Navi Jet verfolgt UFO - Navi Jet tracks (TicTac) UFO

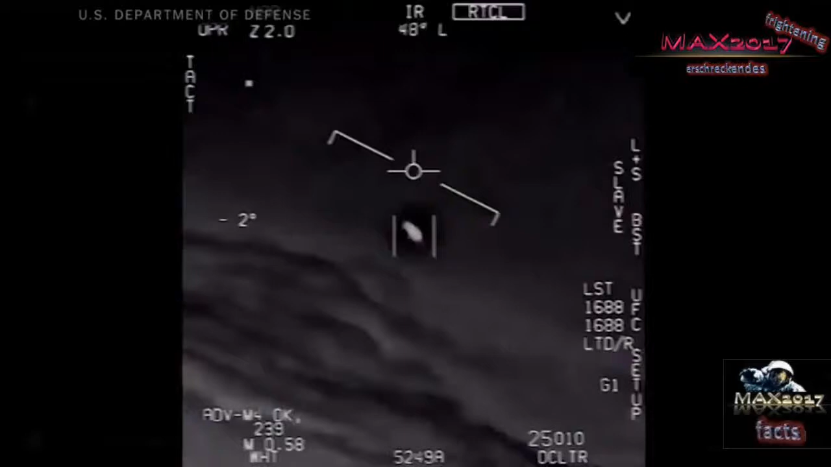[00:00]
There's a whole fleet of them, look on the ASA. Oh my gosh! They're all going against the wind, the wind's a hundred and twenty miles from the west. What the hell thing, dude? That's not an LNS though, is it? I do have an LNS, dude. What is that thing? It's rotating.
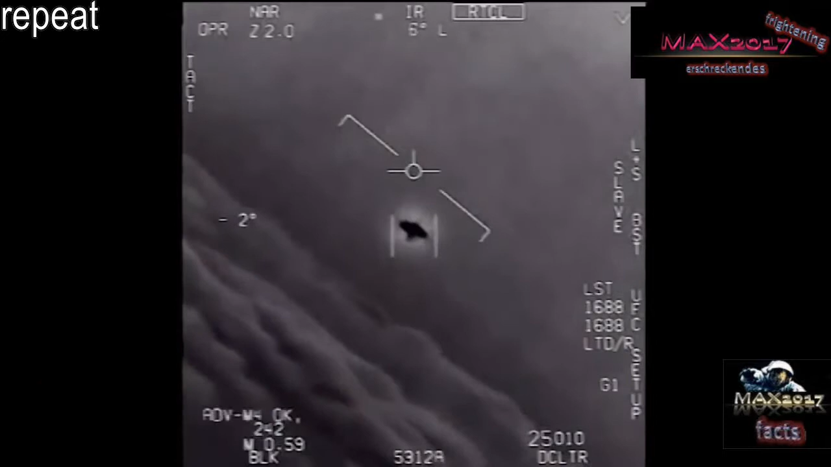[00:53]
That's not an LNS though, is it? I do have an LNS, dude. What is that thing? It's rotating.